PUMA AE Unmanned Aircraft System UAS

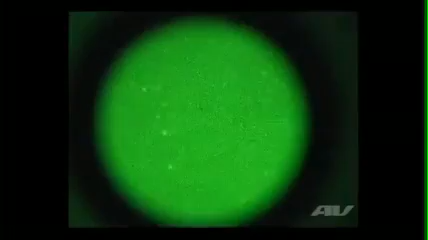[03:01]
The payload also houses an infrared camera to be used for nighttime operations, as well as an 860 nanometer laser illuminator.